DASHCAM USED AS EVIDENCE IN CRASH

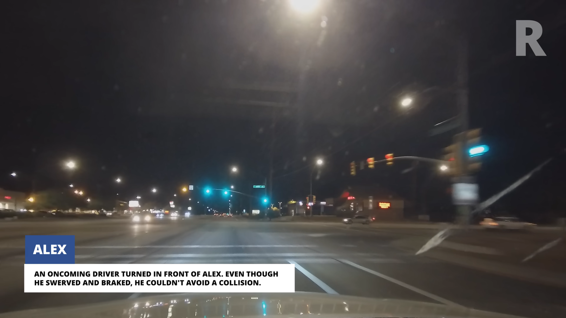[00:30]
An oncoming driver turned in front of Alex. Even though he swerved and braked, he couldn't avoid a collision.
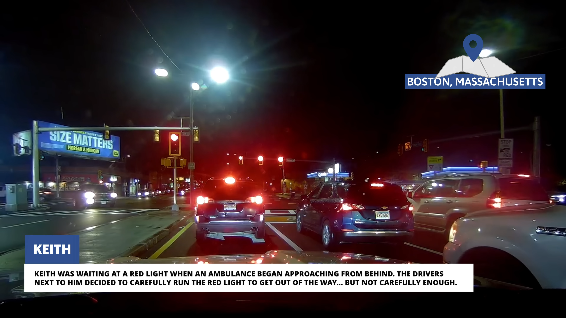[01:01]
Keith was waiting at a red light when an ambulance began approaching from behind. The drivers next to him decided to carefully run the red light to get out of the way, but not carefully enough.
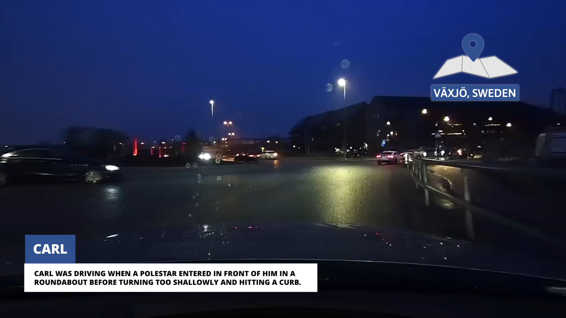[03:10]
Carl was driving when a Polestar entered in front of him in a roundabout before turning too shallowly and hitting a curb.